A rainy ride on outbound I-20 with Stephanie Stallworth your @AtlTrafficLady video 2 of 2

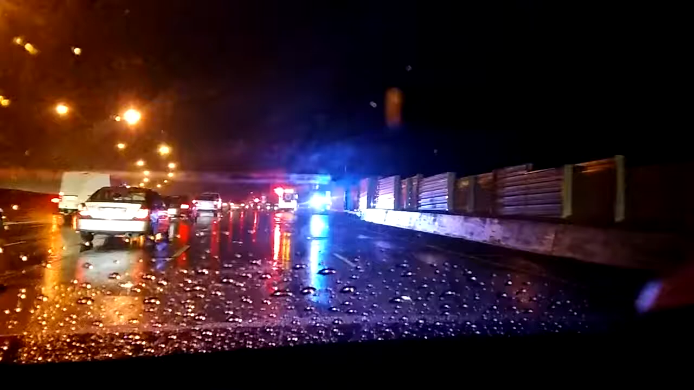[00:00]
hey I accidentally turned off the camera but here we go this lane is blocked so it's two right lanes blocked somebody's gonna let me over thank you very much and there we go so I got two right lanes blocked looks like three vehicles involved or maybe just one would have been out one or two yeah here units off to their next call I